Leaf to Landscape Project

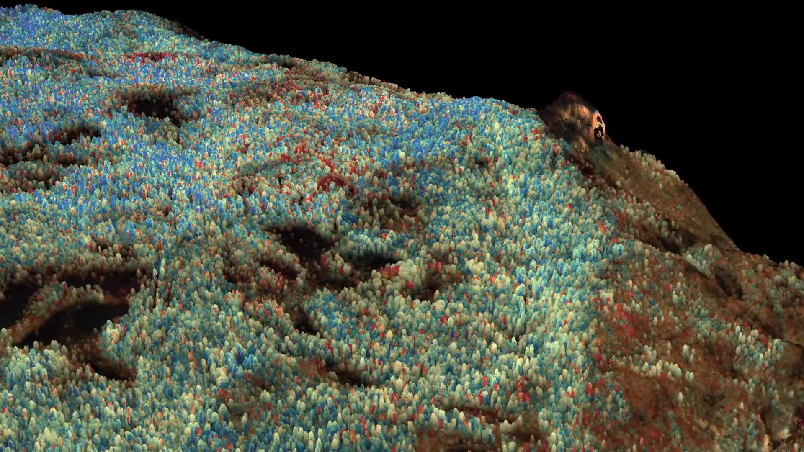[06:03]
That creates a model that we can then use to predict over the whole area that we've collected hyperspectral data how much water or nitrogen is present in a given pixel of the giant forest.
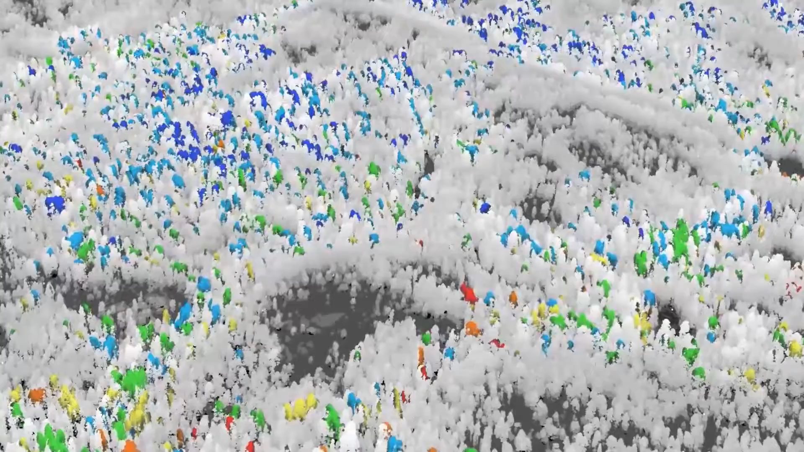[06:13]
Making maps of species composition and the physiology and the status of different types of species in the context of drought